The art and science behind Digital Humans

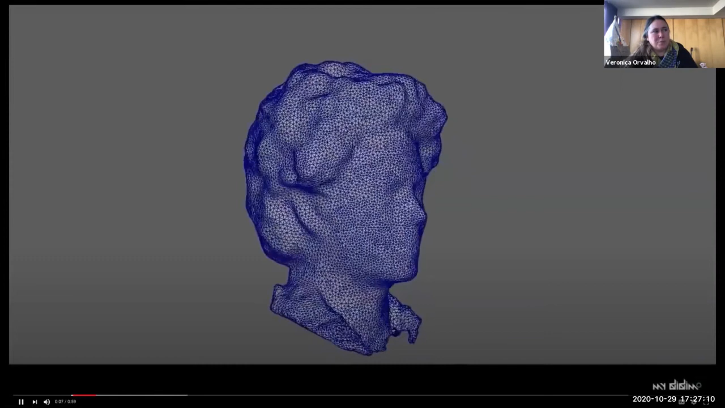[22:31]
So here you have the raw mesh on the color base texture.
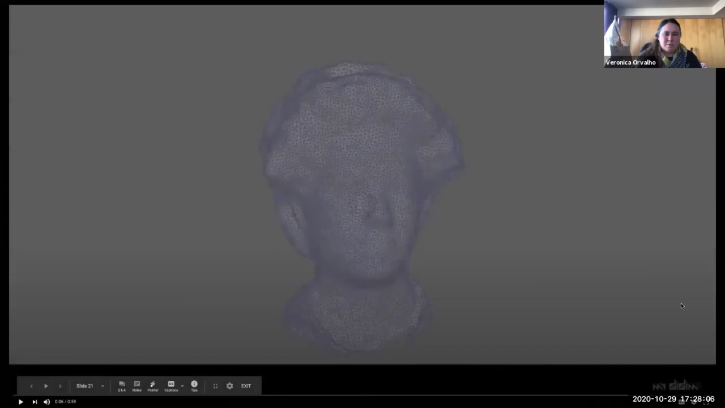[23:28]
So in terms of the depth camera and with the iPhone, what I wanted to highlight with this slide is, okay, we can do 360 all around and check out. I don't know if it's feasible to see the level of detail of the number of triangles you get. So the challenge in this stage, it's called the registration process. And it's how from this combination of millions of triangles, and I'm skipping a step, right? The previous step is the point cloud. From the point cloud, you need to create a geometry.
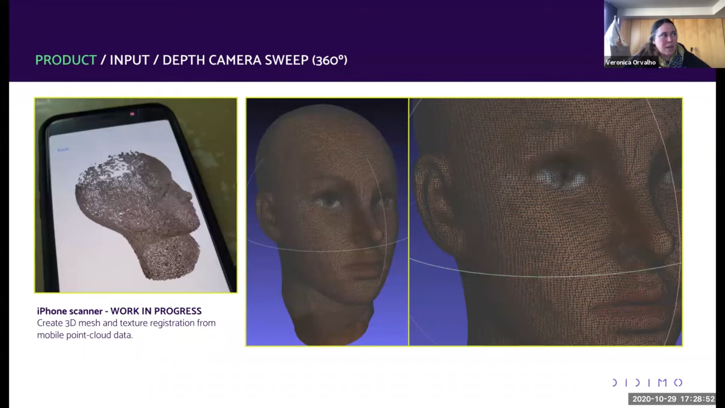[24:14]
We get this geometry with this much detail, and we still need to know that what we're getting is a face, right? So that problem by itself is already complicated. So you have here the point cloud, then you have the geometry generated.